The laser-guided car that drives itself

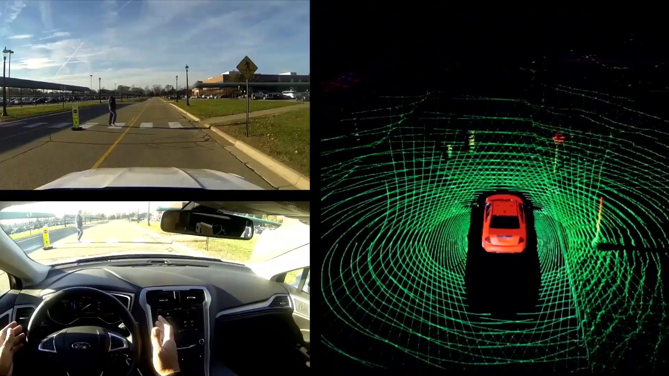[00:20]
constructing a real-time 3D map that experts say provides a more comprehensive image than any human driver ever could. What's different about this car is that it can see what's around it,